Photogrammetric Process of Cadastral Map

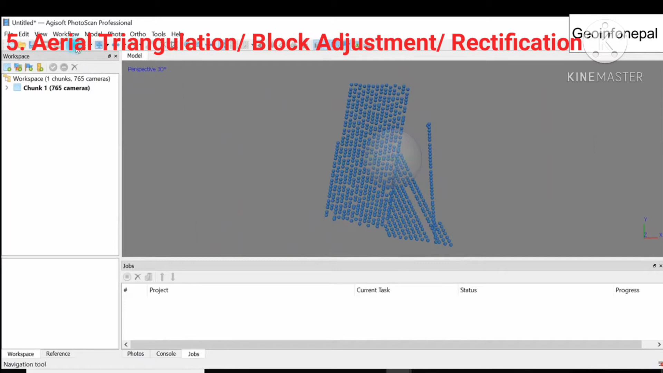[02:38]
The principal application is in extending through strip or block of the photo is known as bundle block adjustment.
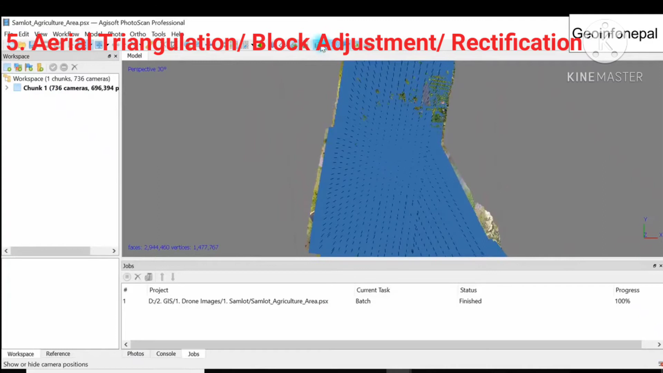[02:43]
And in conventional rectification, a mathematical transformation is applied to rotate, warp, stretch a digital image to match a set of ground control points.
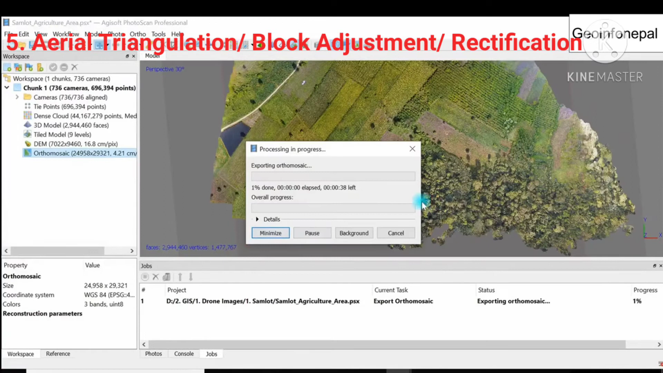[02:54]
After that, the orthomosaic is generated. Two orthophoto is geometrically correct over an entire image and the direct measurement can be made. Distortion due to relief and tilt are removed.
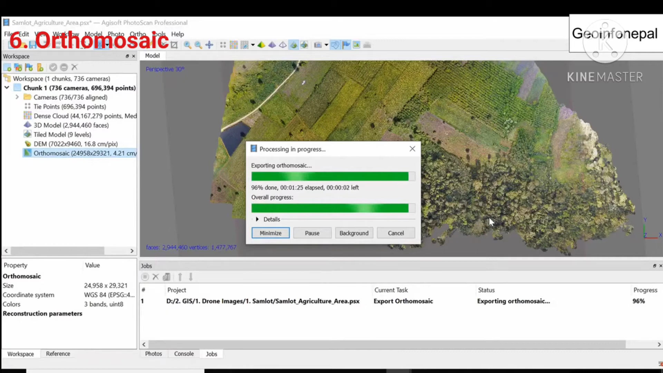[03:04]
With the production of the orthophoto, the entire images will be in the same scale.